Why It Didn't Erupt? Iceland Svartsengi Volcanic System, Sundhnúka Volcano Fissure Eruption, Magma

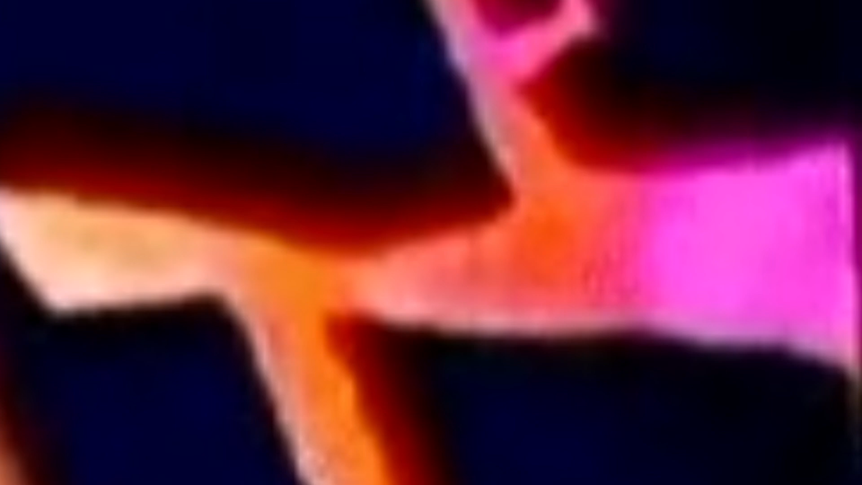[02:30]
It just solidified. It stopped in that place. Couldn't go any further. And was trapped practically in that sense.